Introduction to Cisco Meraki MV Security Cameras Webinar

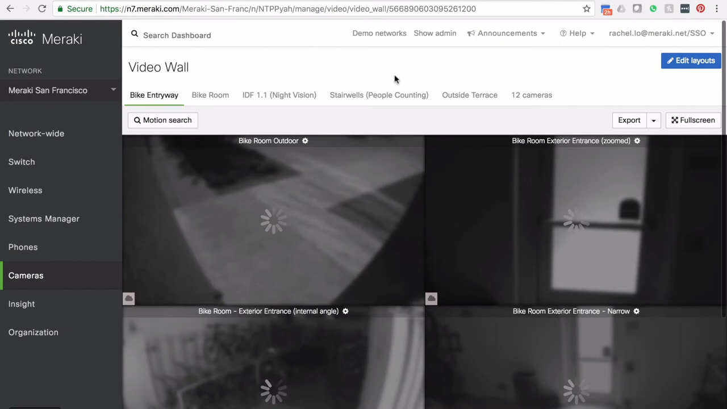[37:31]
You can see there's multiple video walls that we have saved up here.